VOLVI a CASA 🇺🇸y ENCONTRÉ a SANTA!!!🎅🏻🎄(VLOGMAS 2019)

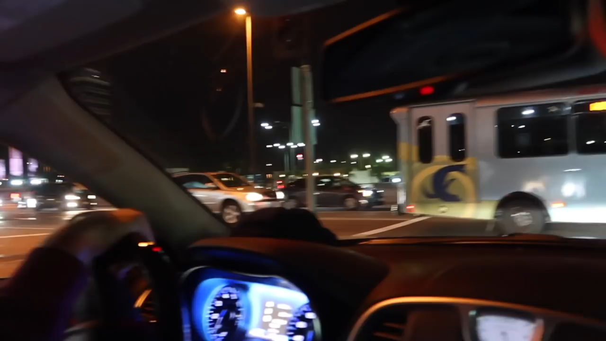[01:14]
A las 5 y media de la mañana y mirad Todos los coches que hay tío O sea, no hay tráfico ahora, hemos tardado media hora en llegar Pero mirad cuántos coches, es muy temprano ¿no Pau?